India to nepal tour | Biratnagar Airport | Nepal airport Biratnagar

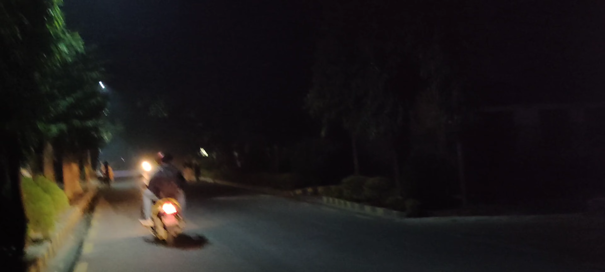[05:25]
टिकट दे दे आप बाइक का टिकट, इंटी करना पडता है, अब पोहुचने ही बाले है,
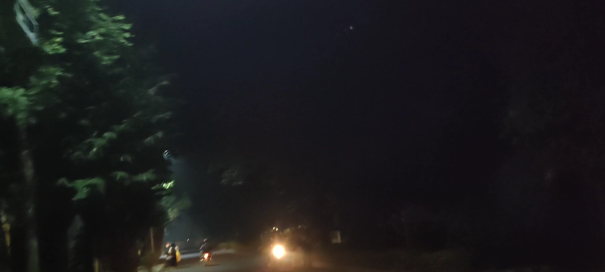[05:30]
एरपूर्ट से दर दो लोग आ रहा है, देख सकते हो, परीशा भी है, देखे इधर भी, पुरा लाइट नहीं है, अधेरा है, क्यीसे सलेगा इसे?